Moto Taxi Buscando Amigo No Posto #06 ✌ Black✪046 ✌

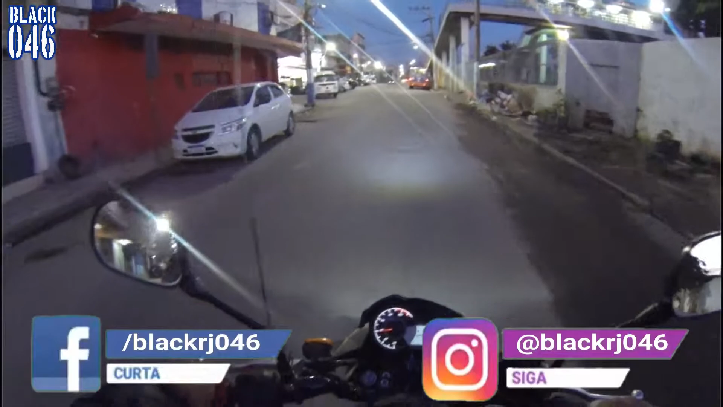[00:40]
BlackRJ046 para Facebook e BlackRJ046 também para Instagram. Pô, olha só, o mercado aqui de domingo é um esculacho, demora a fechar. Exploração, maluco. A visão da câmera da GoPro, vocês sabem muito bem que à noite não tem uma visão, não é bom, não é muito boa.
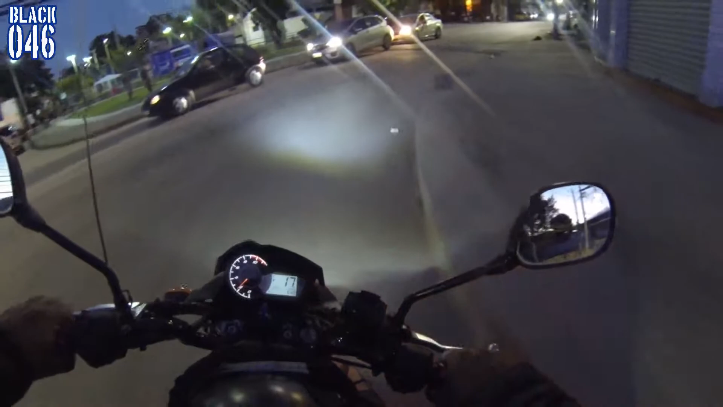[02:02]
Um barzinho aí novo. Vai ficar um vídeo rápido, entendeu? Como eu tô fazendo esse novo quadro do meu canal, não sei se vai vingar. É rotina de mototáxi, entendeu?